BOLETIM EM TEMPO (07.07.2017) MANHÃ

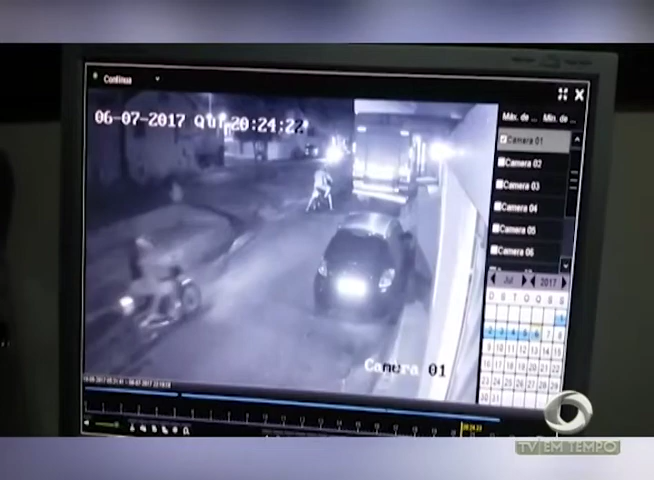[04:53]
Num vídeo feito pela câmera de uma residência, mostra a vítima seguindo em uma motocicleta com outro homem e um casal também em outra motocicleta seguindo os dois. Quando a vítima para com o piloto da moto, sai da motocicleta e logo em seguida o homem efetua os disparos nas costas da vítima que morreu na hora. Os criminosos fugiram também sem serem identificados. Também na noite de ontem, no Jorge Teixeira, um homem identificado como Sidney da Silva Marinho,